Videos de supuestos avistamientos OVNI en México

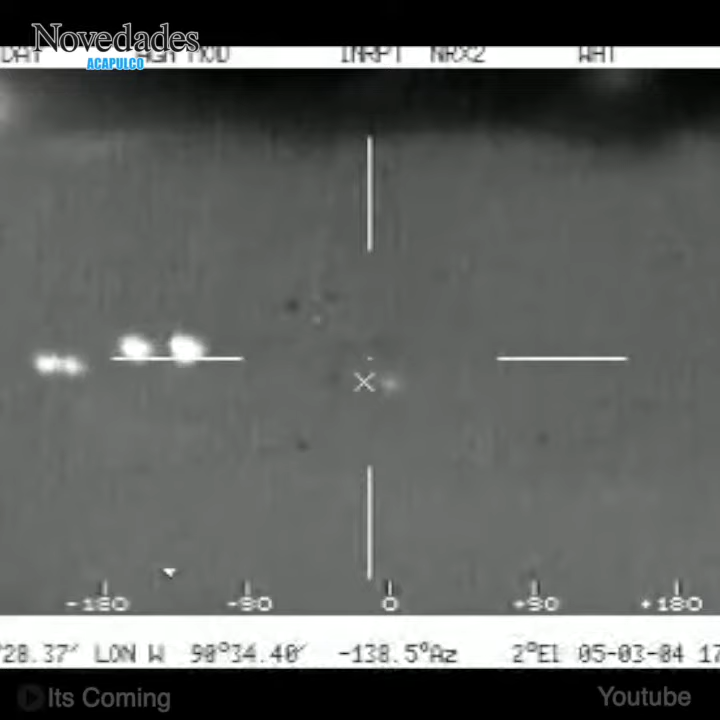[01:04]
no sabemos que estamos viendo Eso no nos objeto nada más luminosos Que vienen a la misma altura que nosotros Pero
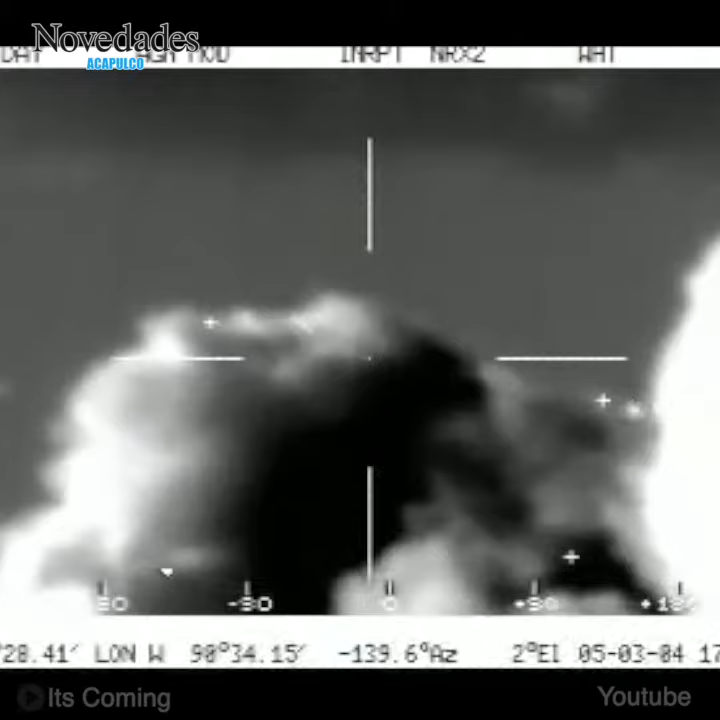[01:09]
no podemos saber qué distancia ¿Por qué nos vienen siguiendo?